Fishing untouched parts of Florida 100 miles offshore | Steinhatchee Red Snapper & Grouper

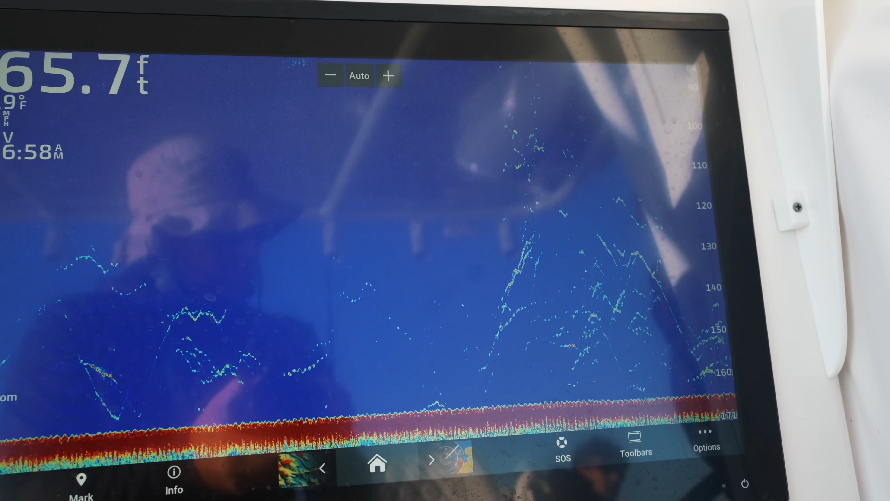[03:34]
And from what you were telling me is those are red snappers down there, right? Yeah. They're loaded down there. All right. Snapper heaven. So Connor's going to put us to work. I'm all for it, man. Let's do it. This will be our first red snapper.
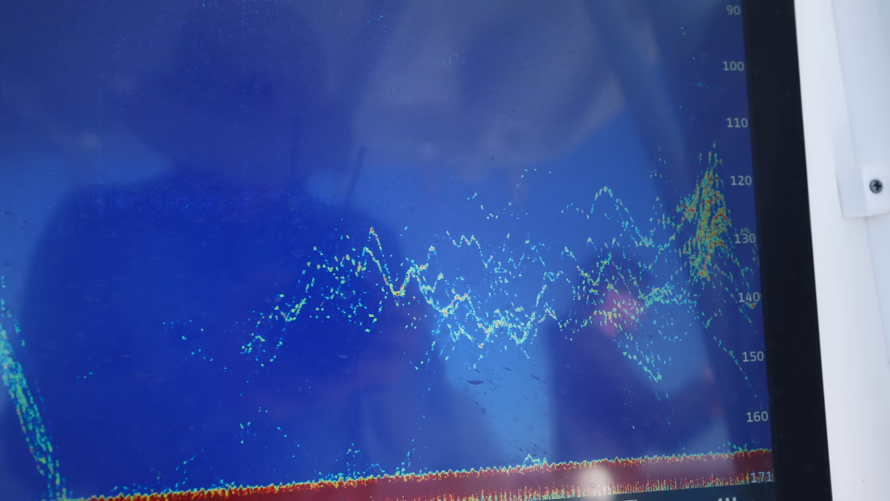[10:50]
The last spot we were on, he was saying it was like a big six foot deep crack down there on the bottom. That's okay. That's how you know we're fishing right there.